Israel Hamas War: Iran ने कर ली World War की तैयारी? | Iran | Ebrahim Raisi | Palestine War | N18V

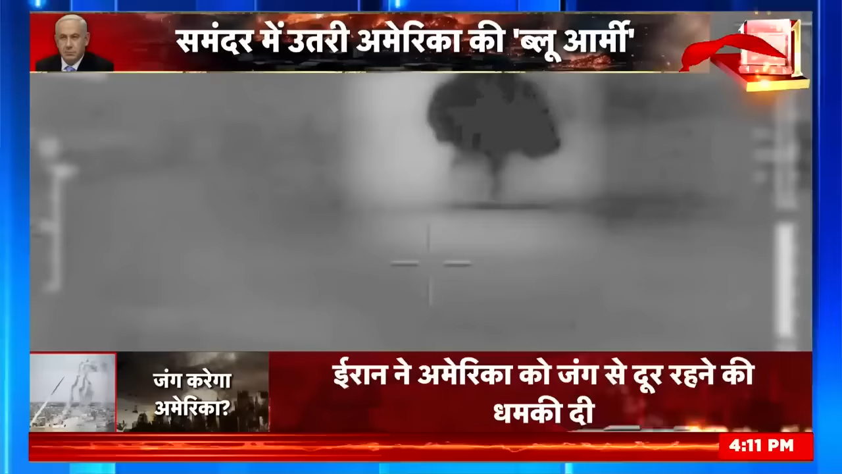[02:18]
इसराइल ने सीरिया में कई सैन ने चेकानों को निशाना बनाया जिसका वीडियो आईडी अफ ने जारी किया